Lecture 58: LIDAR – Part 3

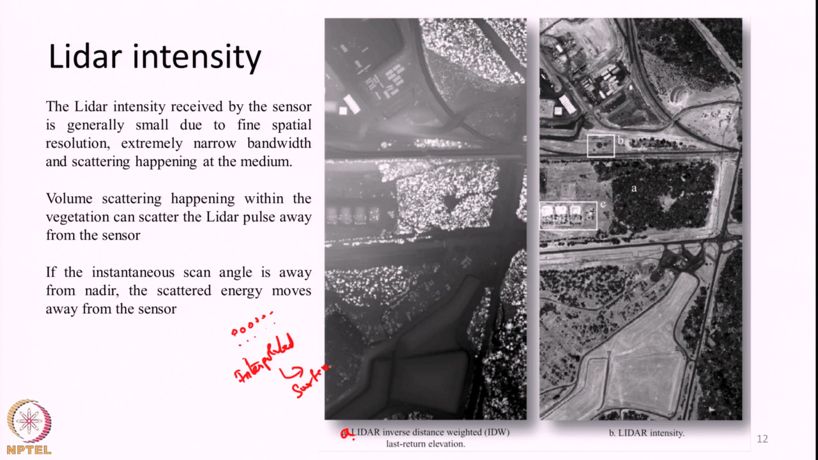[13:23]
So, essentially we interpolate the points to produce a surface. We can identify trees here okay. So, these are all some high elevation points. So, bright appearance in an elevation map is like high points with higher elevation all these things. Looking at the intensity this is like the intensity that is you can think it of in terms of like the power returned. So, the from return power and also like some other information we can sense okay here there is like vegetation.
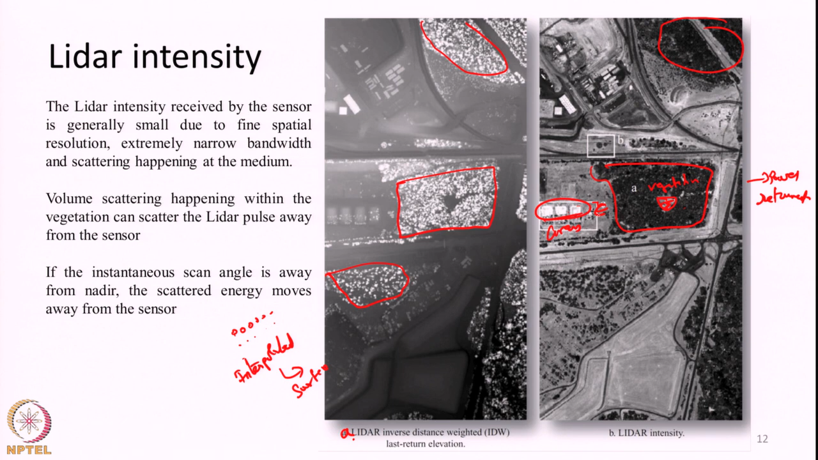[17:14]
So, grass surface naturally there is not producing lot of volume reflection most of it happening with within the surface. So, essentially what is coming in to from the zenith is going back towards the zenith like this.